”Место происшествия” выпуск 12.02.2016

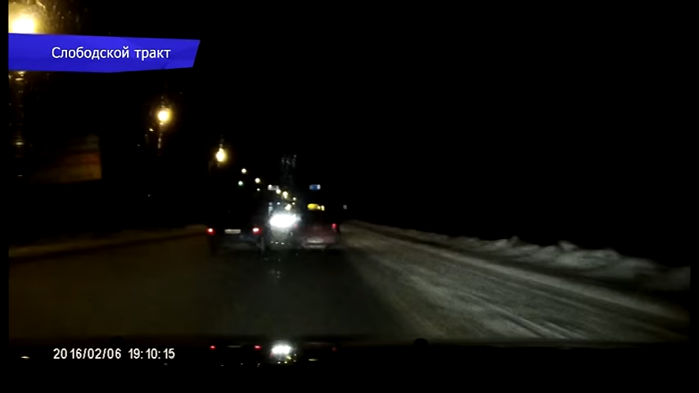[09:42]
После удара оба водителя остановились, также припарковался и автор видео. Он решил узнать, нужны ли участникам аварии очевидцы. На трассе Киров-Белая холуница занесло «девятку». Уже неуправляемая машина едва не врезалась в машину с камерой. На перекрестке улиц Карла Маркса и Молодой Гвардии не поделили дорогу, малолетражка и внедорожник.
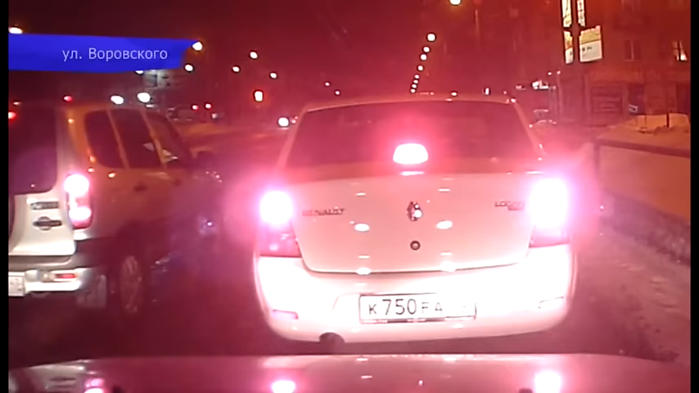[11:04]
На улице Воровского водитель Рено заглох у перекрестка и покатился назад.